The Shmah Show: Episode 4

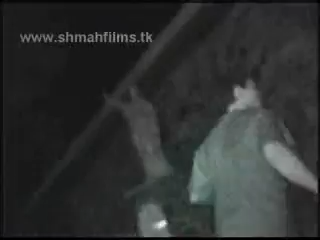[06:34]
There they are. There goes. We're not sure who.
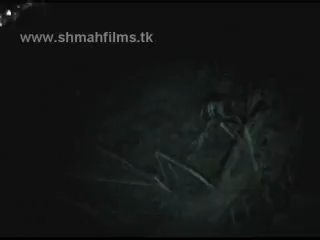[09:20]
I just landed in some sharp shrubs or something. And I can't find Fraze, so I think he might have been caught. I'm still scared, and my back really hurts now, but I think I'm a little safer than I was before.